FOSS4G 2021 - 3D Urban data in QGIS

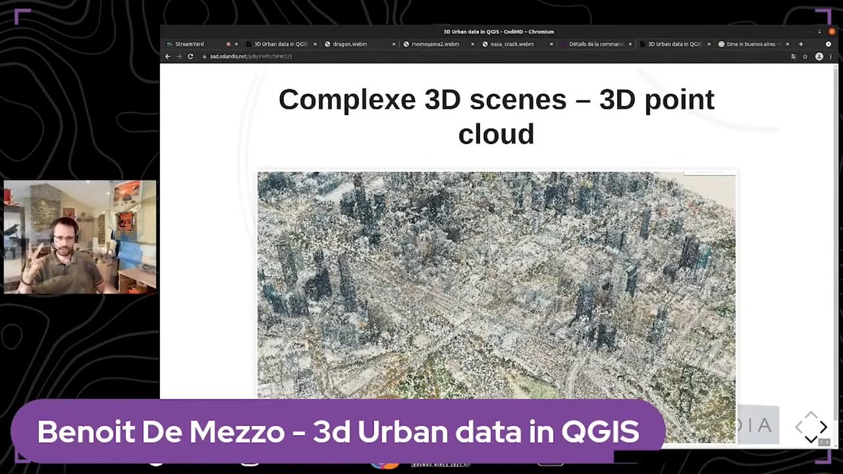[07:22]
the texture uh and you have no faces you are not you cannot do many things
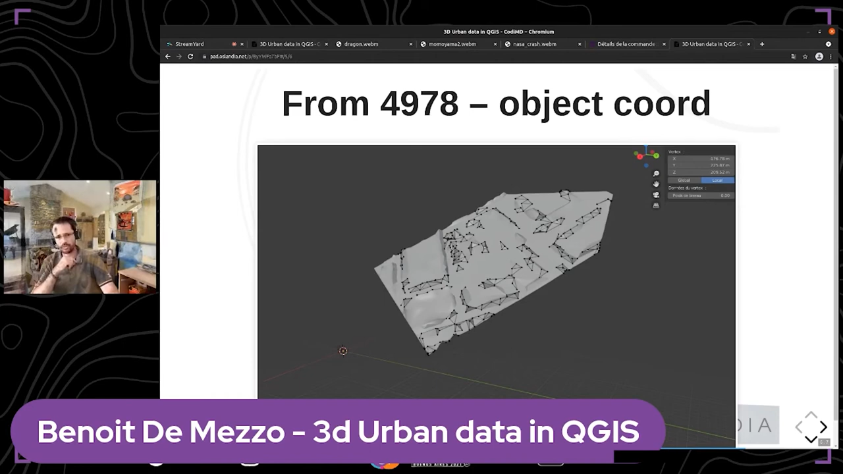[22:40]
the um in qgeist it can be put flat we cannot compute uh the correction to defend to put it flat on the ground so uh what we need it's uh centered objects uh
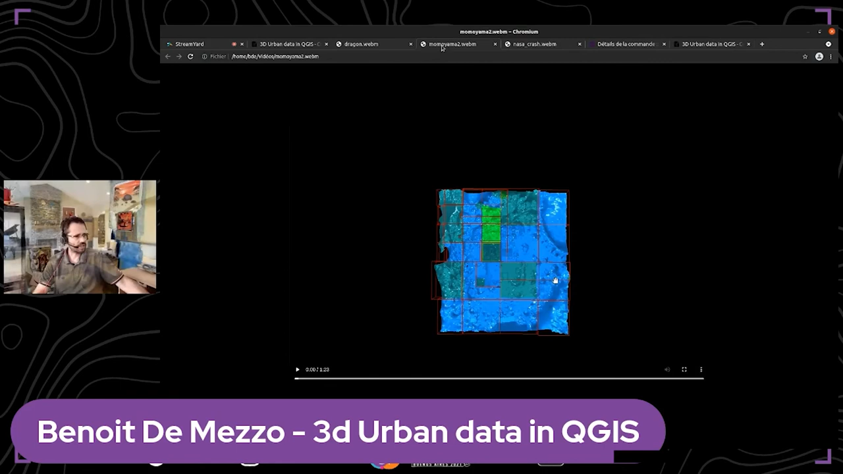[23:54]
japanese oz uh it's a more complex uh sample we can see that uh we can uh when we go closer than the the angle we load the the finest the final tiles tiles sorry uh and we go to the roof of the house we can see uh if we can um on the more closer we
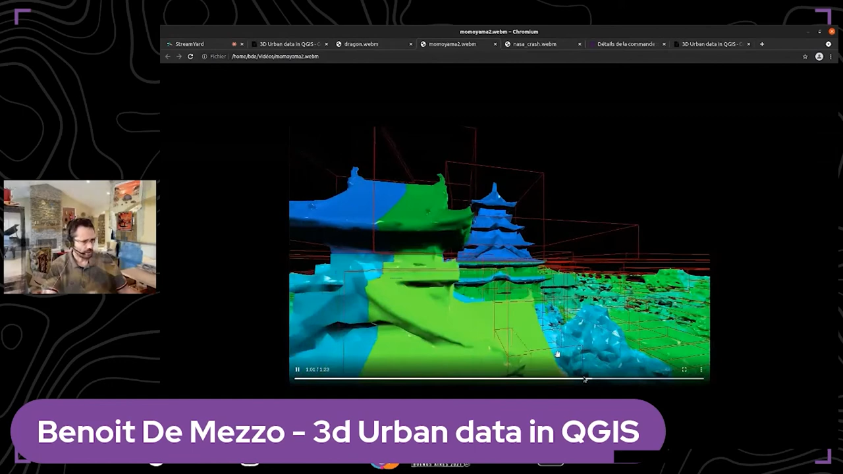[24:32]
can we will load the tile and we if we go outside the building box of the roof of the roof of the roof we can we go closer to the roof we have we got the
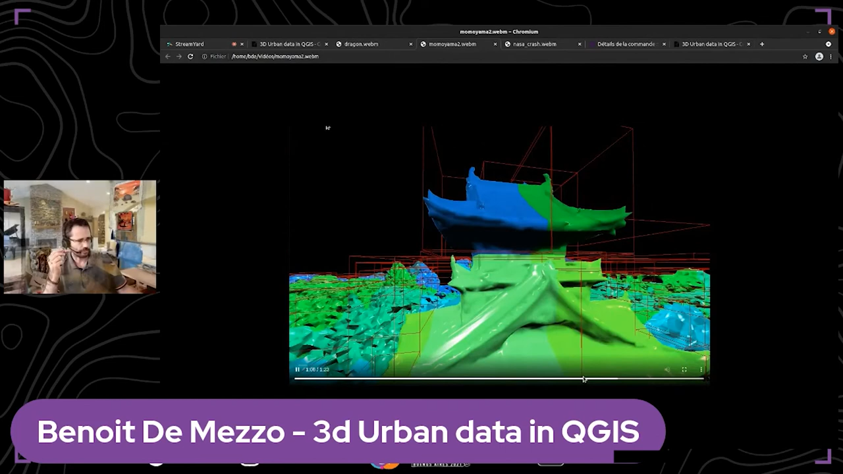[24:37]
final version we got okay and i quick
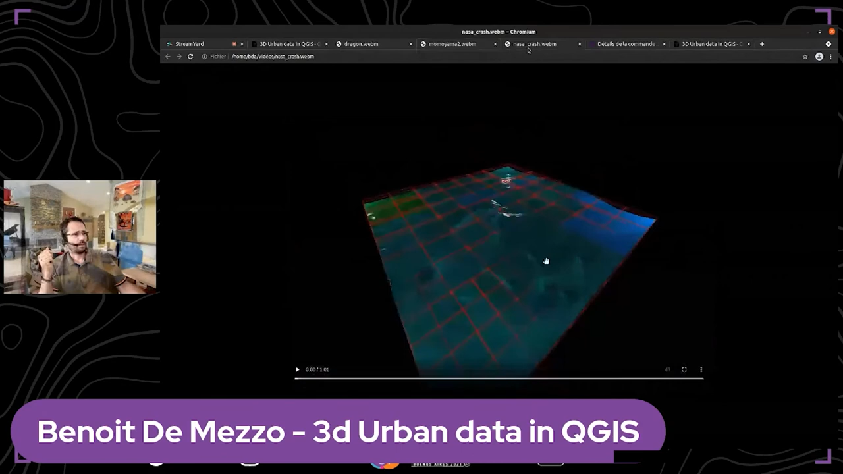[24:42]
do the uh last video and um we will see that we can be able to load some kind of landscape provided by the nasa